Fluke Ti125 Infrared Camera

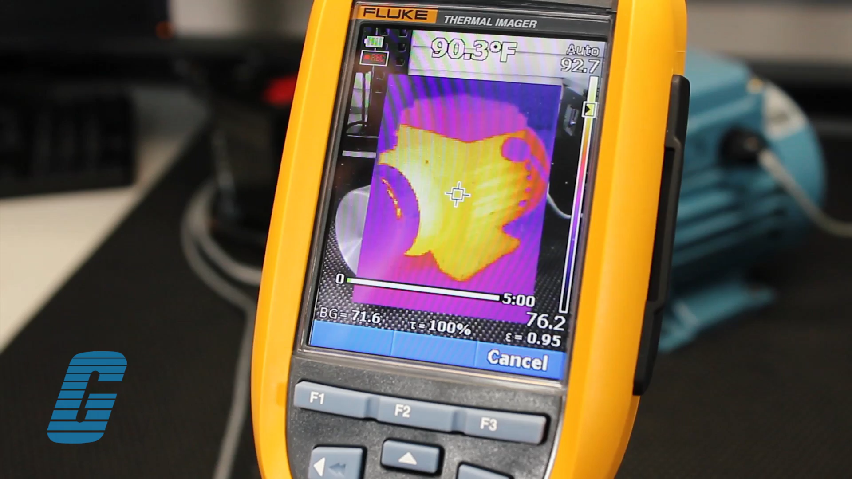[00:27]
On screen: spot 90.3°F
that your images are in good focus from 4 feet and beyond for optimum image quality and scanning convenience.
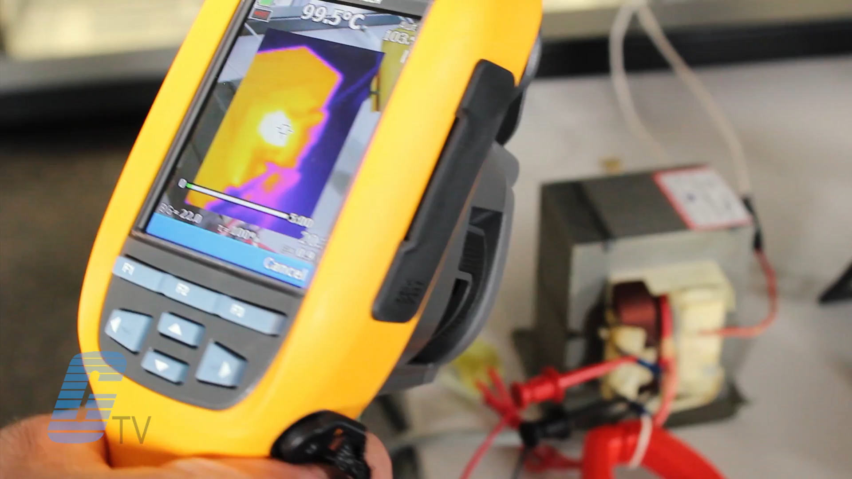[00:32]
A manual mode is also available at the touch of a finger for closer distance objects.
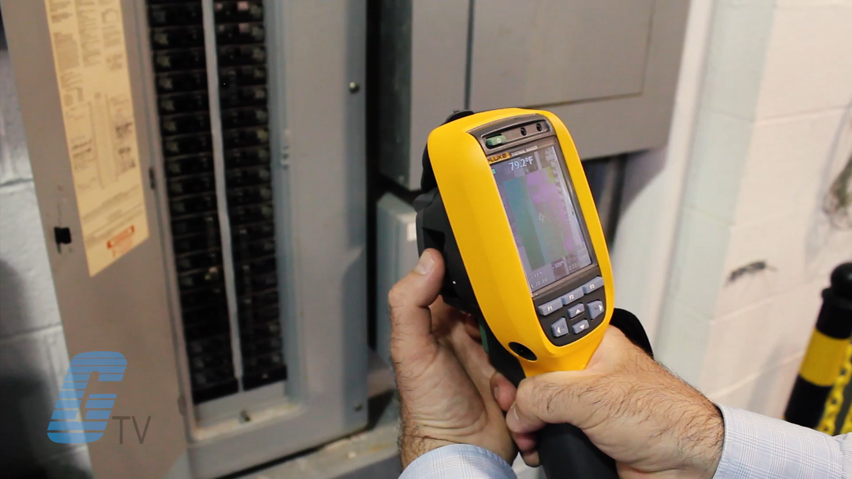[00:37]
A two-part pistol grip trigger is located on the rear of the unit.
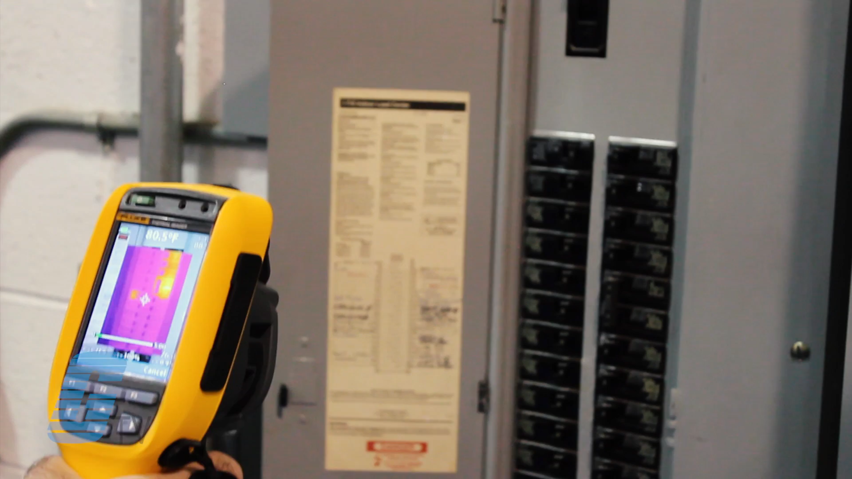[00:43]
The larger primary trigger is used to capture thermal images
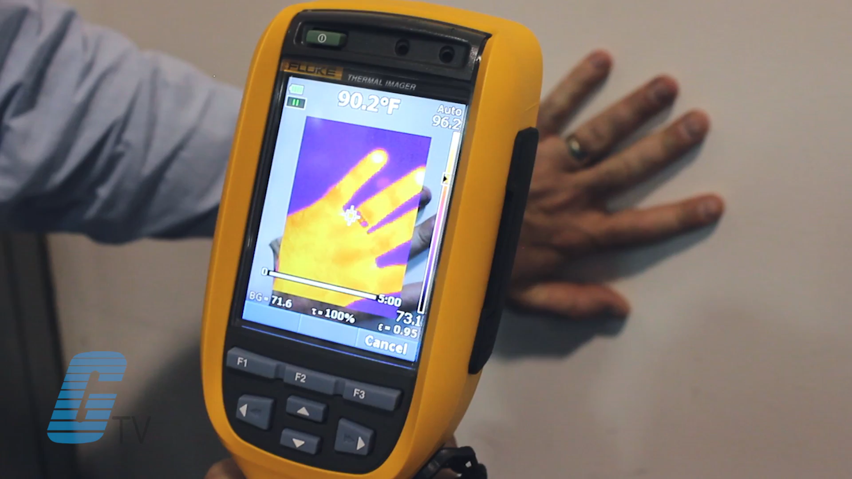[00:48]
On screen: spot 90.2°F
or to start and stop a recording while in video mode.
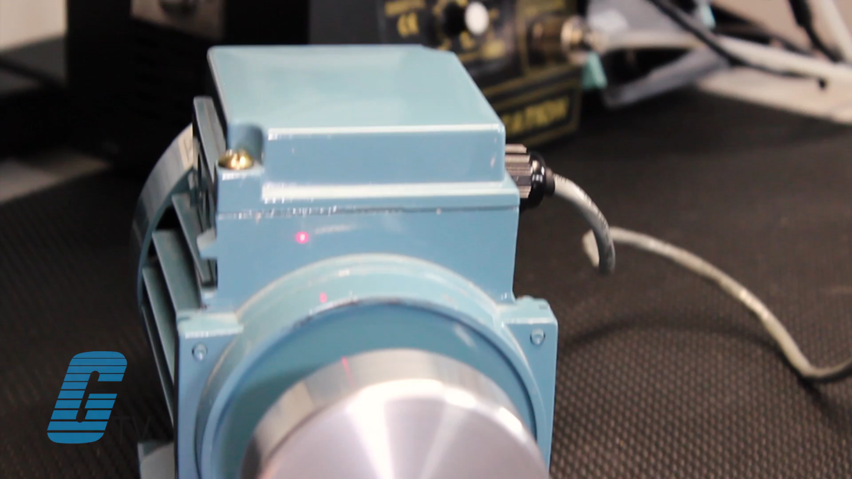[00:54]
The smaller secondary trigger operates a laser and LED light to aid usage in dark environments and help you determine exactly where your camera is pointing.
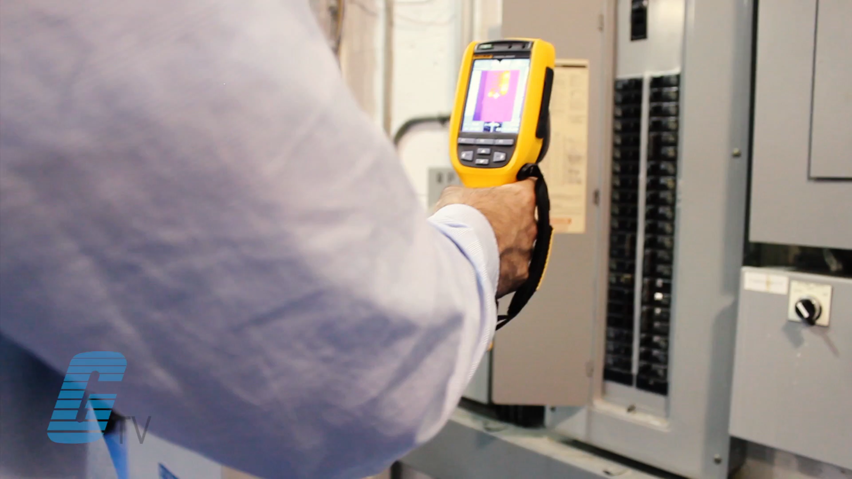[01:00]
The IR photo notes feature allows you to add text
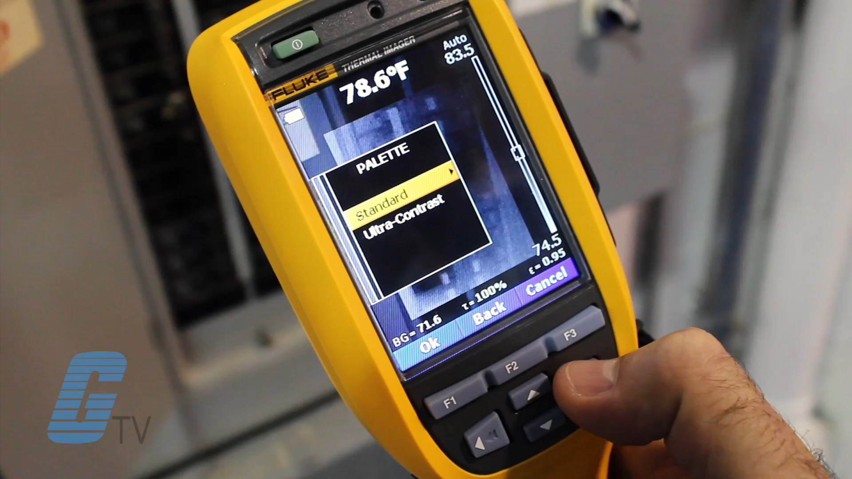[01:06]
On screen: spot 78.6°F
annotations and even combine multiple images into one file to make analysis
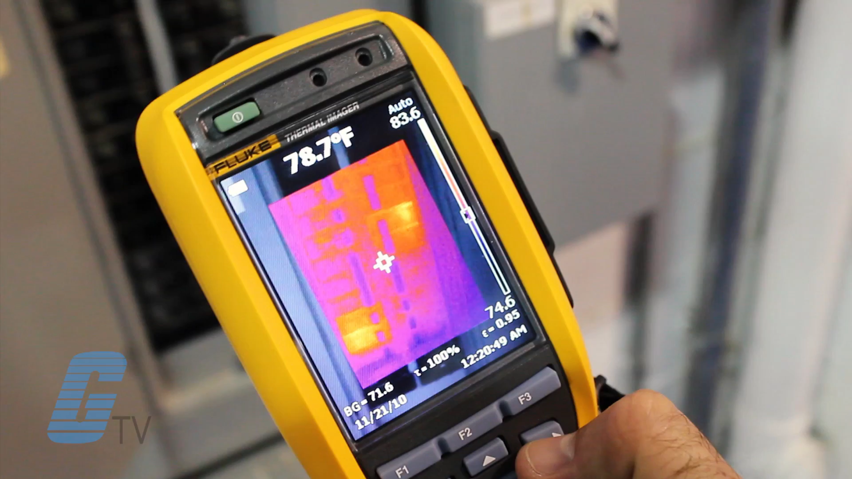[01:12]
On screen: spot 78.7°F
and reporting easier while reviewing your findings. For more on Fluke's TI-125 infrared camera, please visit us at galco.com.